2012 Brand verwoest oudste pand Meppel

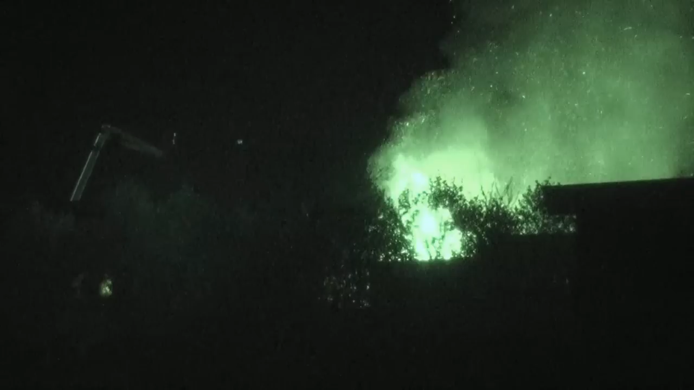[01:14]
Ezen, kijk dit vlampt nog behoorlijk op hoor! Daar gaan we even naar landslaan. Dan doe ze even voor Harry, dat zit toch filipt.